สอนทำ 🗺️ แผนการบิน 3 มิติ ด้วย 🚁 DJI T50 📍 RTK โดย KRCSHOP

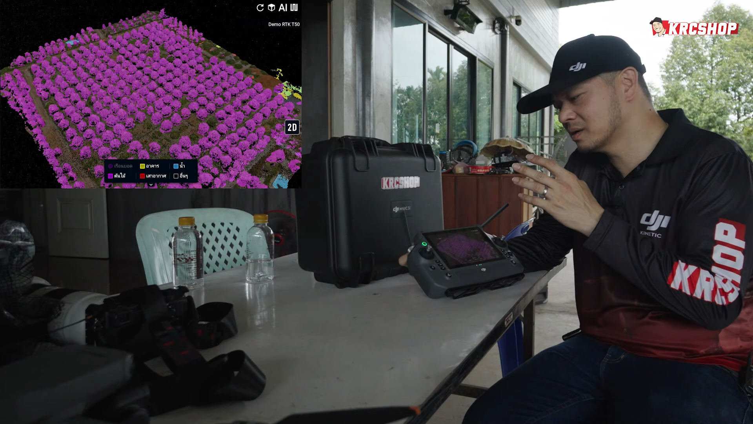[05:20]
AI ของตัวรีโมทจะจับแสดงผลว่าตรงไหนเป็นต้น เป็นทรงพุ่มตรงไหนไม่มีทรงพุ่ม ตรงไหนเป็นสายไฟฟ้า สาวอากาศ ตรงไหนเป็นพื้นน้ำและอื่นๆ เราอย cabeza겠죠 ยกตัวอย่างเช่น